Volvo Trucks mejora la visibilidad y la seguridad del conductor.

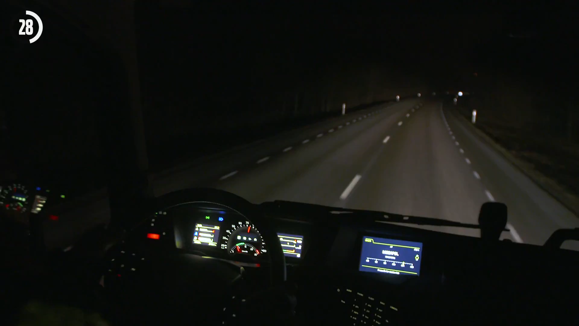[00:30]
At night, drivers can activate night mode, which turns off all lights on the dashboard except for the speedometer and rev counter, making it easier to focus on the road. All safety systems and driver alerts continue to function.